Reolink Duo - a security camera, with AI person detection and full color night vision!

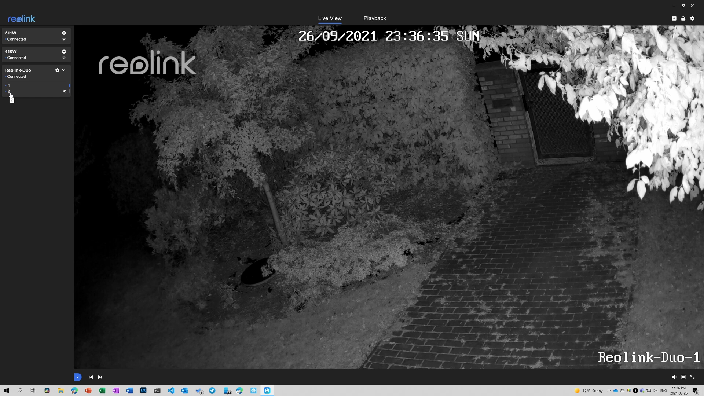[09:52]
It's got the infrared light on by default and you left it on default, so it's on. You could see the tree there, which I was talking about.
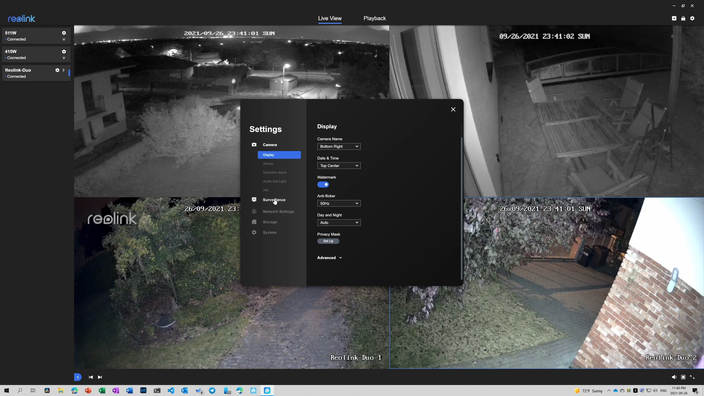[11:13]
So I think it's pretty comparable to the other night vision camera I have seen. I think the light is quite intense. We can tune it down. But I think it's much better than the infrared. But I don't want the light to be on all the time. So maybe what we're going to do is I'm going to go back to the default settings. Because what it does by default, it's actually pretty smart. I can have the infrared light on and it will turn on the spotlight when it detects motion.
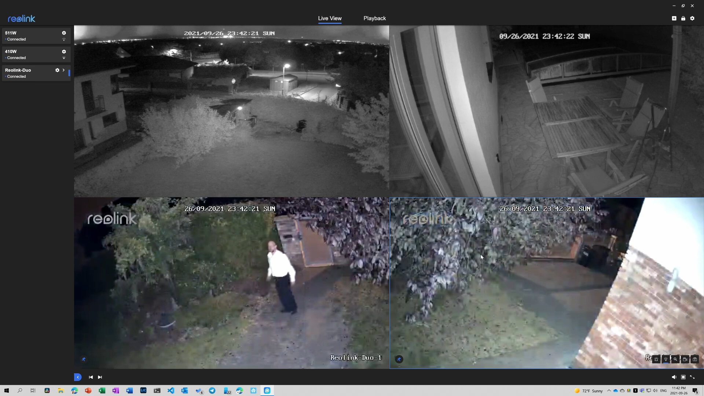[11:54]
And it's actually pretty smart. I actually like that better than the other camera I have that has the daylight on all the time. So this is much smarter. And when I leave after some time, it will turn daylight back off and it will turn on the infrared light again. So that's good. So that was Reolink Duo.